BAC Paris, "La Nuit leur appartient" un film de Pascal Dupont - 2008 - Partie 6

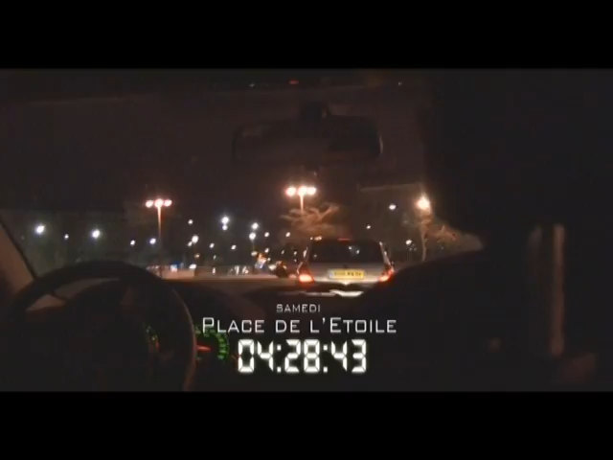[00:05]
Place de l'Étoile. Une voiture au comportement suspect.
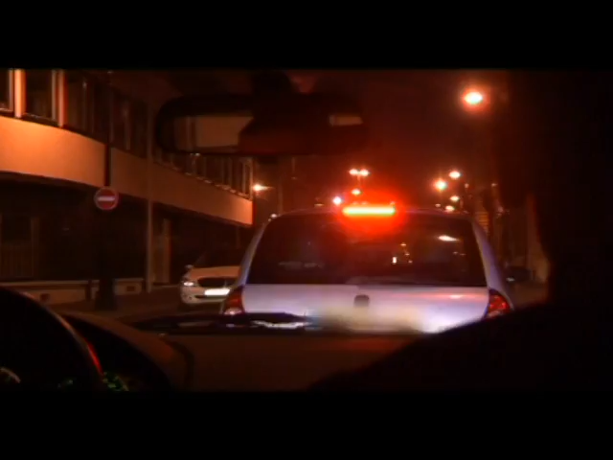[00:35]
Attention, parce que peut-être qu'il va nous en faire une. Coupez le contact.